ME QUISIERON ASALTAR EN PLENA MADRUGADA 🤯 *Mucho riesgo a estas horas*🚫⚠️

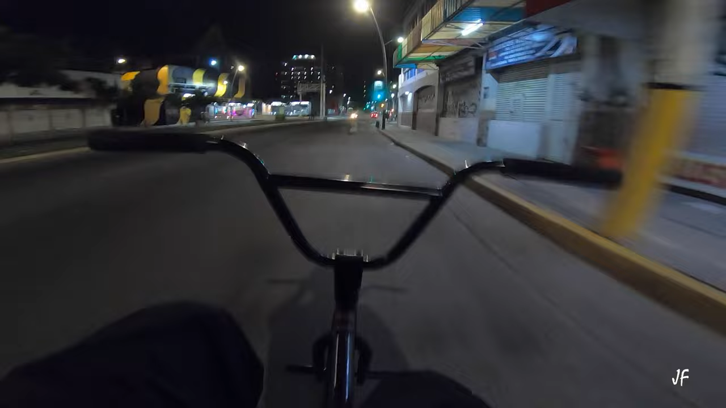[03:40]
ya comienza el centro de la ciudad. Así que pues que empiece el desmadre, loco.
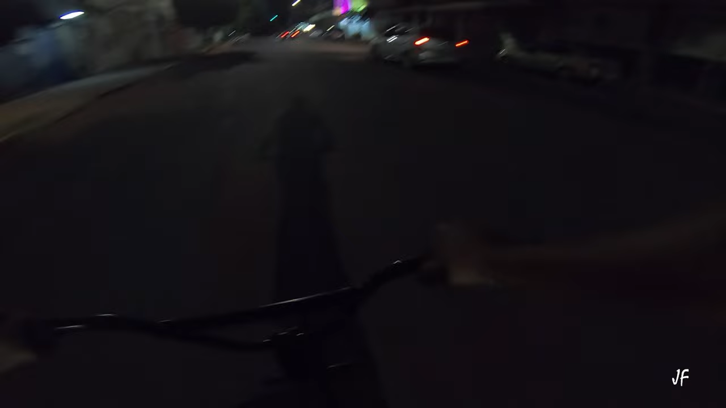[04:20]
Aquí, en las mañanas, todo esto que ven aquí, obviamente está todo cerrado, es pura comida china, a lo que he visto, desayunos rápidos, bueno, comida rápida en pocas palabras. Bueno, ahora sí, ya estoy en el mero, mero centro de la ciudad. Como ven, está todo, todo solo.
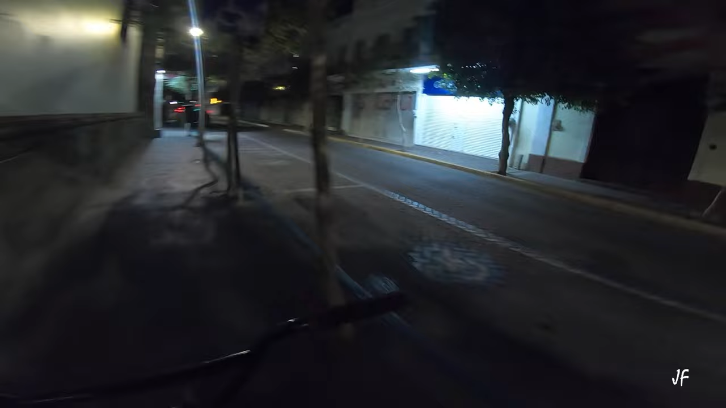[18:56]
en nada de gente, nada, nada, nada. Ser honesto, yo siento que me la merezco.